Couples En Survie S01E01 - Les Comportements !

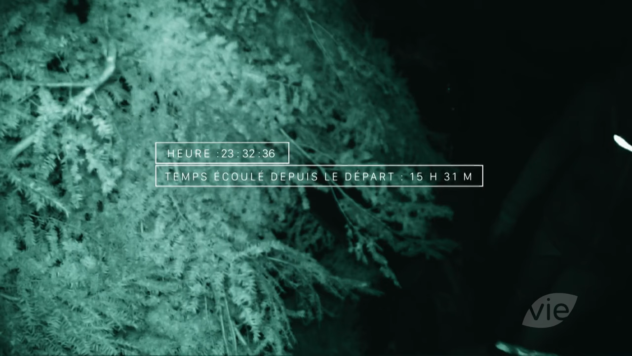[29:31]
La nuit s'est bien installée. Le couple n'a pas de feu et la température a chuté en bas de zéro.
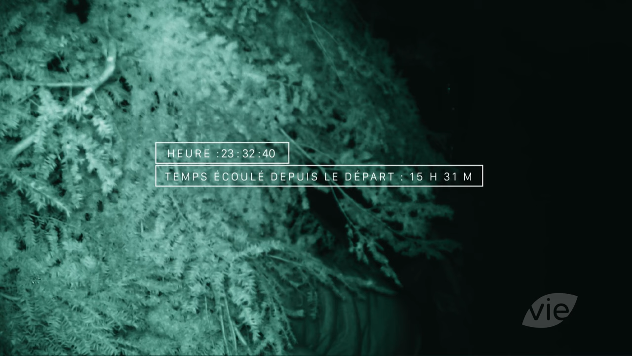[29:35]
Est-ce que tu as commencé à trembler? Non. Il va falloir que tu me le dises.